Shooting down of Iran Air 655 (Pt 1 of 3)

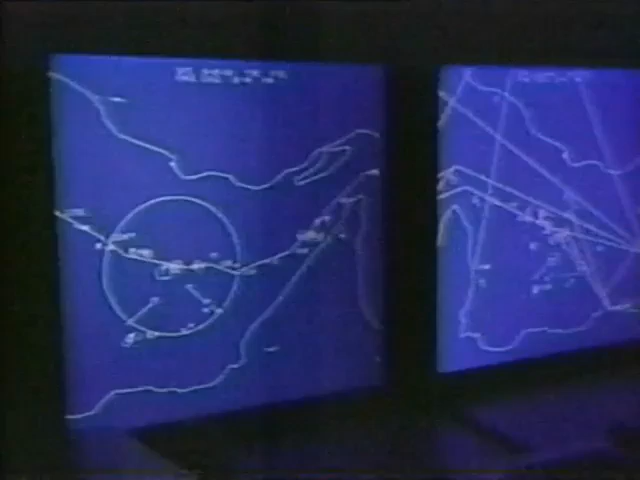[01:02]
a system which allowed the ship to deal with hundreds of incoming targets at the same time.